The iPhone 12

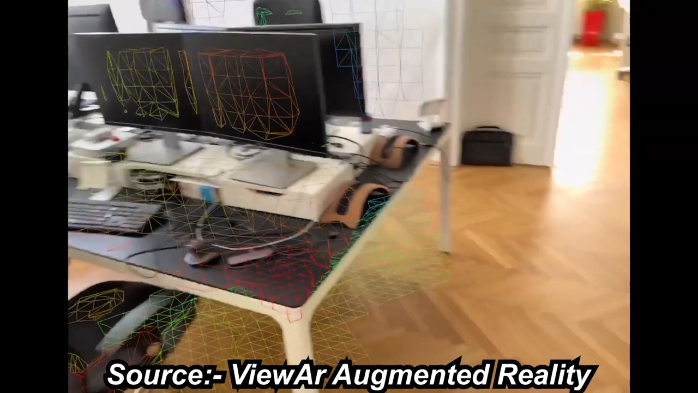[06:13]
ඉතින් LiDAR කියන්නේ light detection and ranging කියන මෙන්න මේ form එක තමයි අපිට මේ LiDAR කියන මේ පොඩි short form එකට කරලා අපිට මේ බලා ගන්න පුළුවන් වෙන්නේ. ඉතින් මේක වැඩ කරන්නේ ඇත්තම කියනවා නම් මේ LiDAR sense එක මේකෙන් අපිට ඩොට් ප්‍රොජෙක්ෂන් කරනවා.
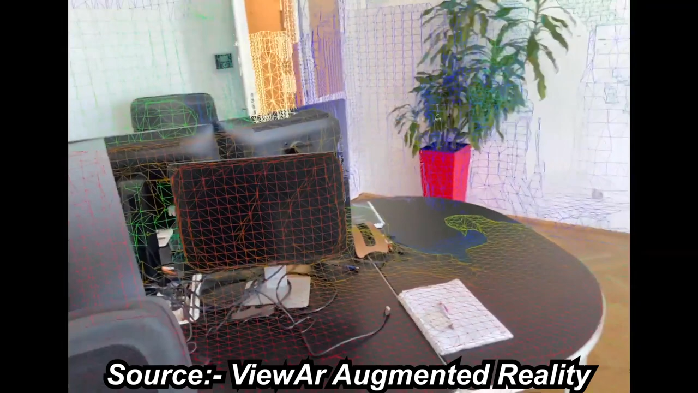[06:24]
ඒ කියන්නේ අපිට කිව්වොත් එහෙම face ID එක කතා කරොත් එහෙම Apple ලගේ face ID එක
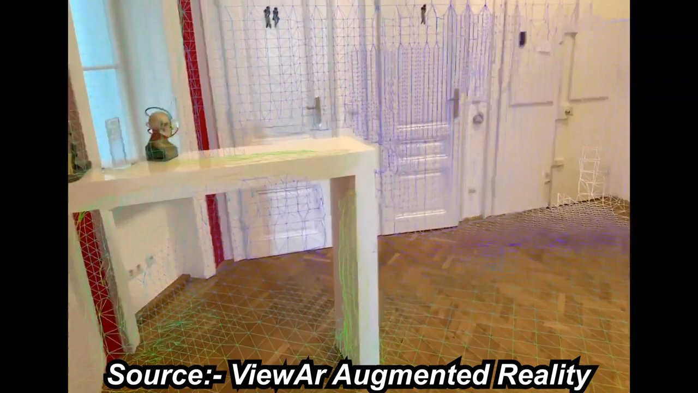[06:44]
ඒ කියන්නේ අපිට අපි කිව්වොත් එහෙම mapping එකක්. අපි කිව්වොත් එහෙම depth mapping එකක් බලා ගන්න පුළුවන්. මෙන්න මේ LiDAR scan එක හරහා.
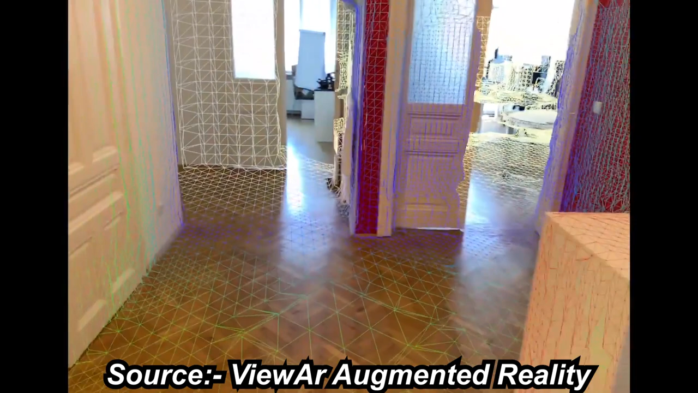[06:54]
ඉතින් ඔයගොන්ට මේ බැලුව ඇති වීඩියෝ එක ඔයගොන්ට දැක්ක ඇති ඔයගොන්ට තේරුණ ඇති මෙන්න මේ වගේ දෙයක් තමයි මේ LiDAR scan එක කියන්නේ.